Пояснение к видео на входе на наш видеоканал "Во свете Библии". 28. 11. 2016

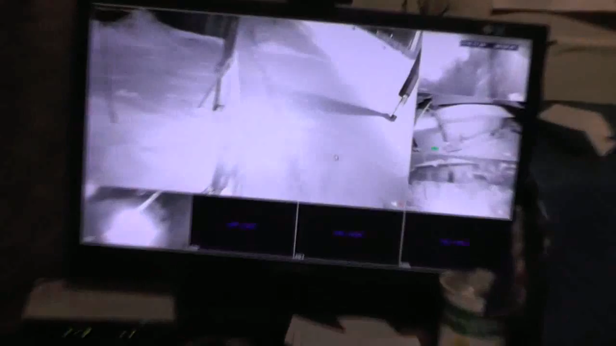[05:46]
Ну, смотри, он где идет. Где он идет? Вот он идет.
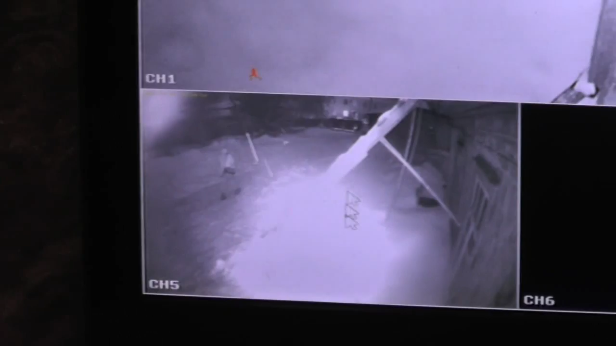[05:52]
Вот Никита пошел на работу. Вот смотрите, он идет на работу.
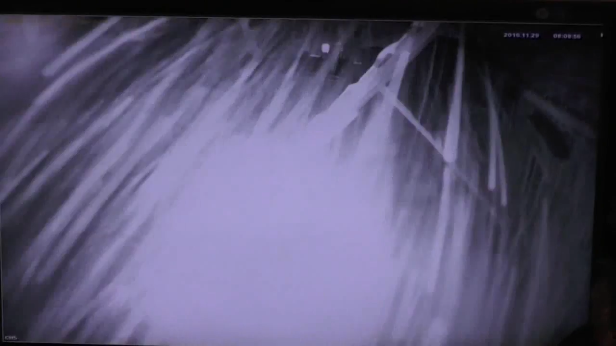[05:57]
Пурга идет. Теперь я вот, он подходит сюда.
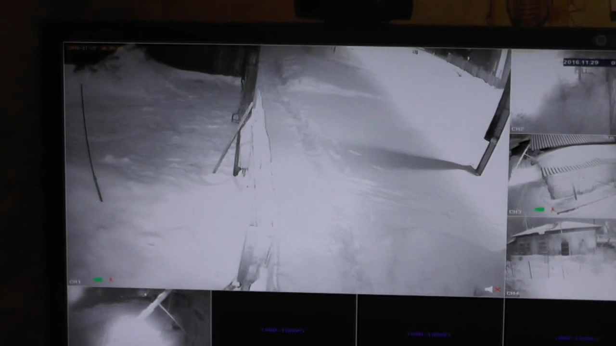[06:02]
Вот он сейчас подходит к калитке. Это калитка наша. Вот он. Шапочку не снял или снял. Вот. Три поклона.
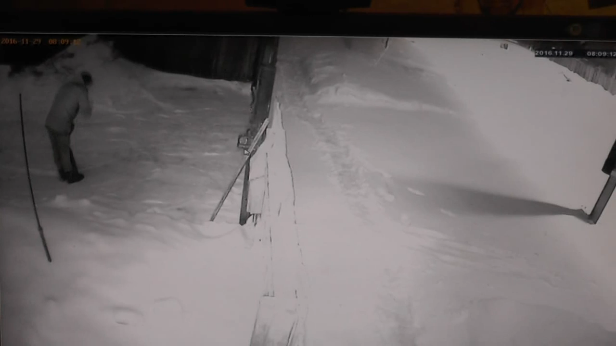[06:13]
Это мы наблюдаем за ним здесь. Так, шапочку надел, в шапочке пошел. Так, подходит к калитке, открывает, выходит и пошел. Вот. Теперь он пошел. И куда он идет дальше? Это вот здесь вот, наверное? Да. Вот он выходит. Это темно еще на улице? Темно.
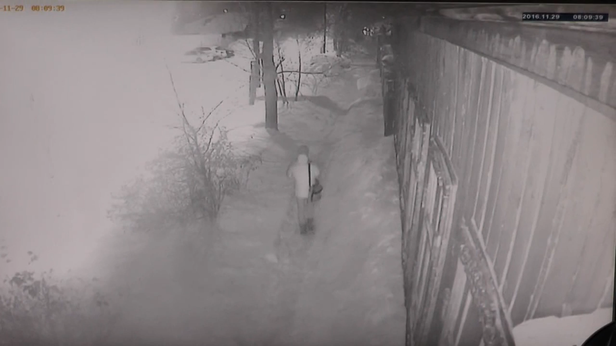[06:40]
Это в темноте мы его рассматриваем. В темноте. Там какая-то машина идет навстречу по улице, это Ползунова. А там напротив ветеринарный какой-то, чуть ли не институт. Все, он пошел. Вот мы опять вышли.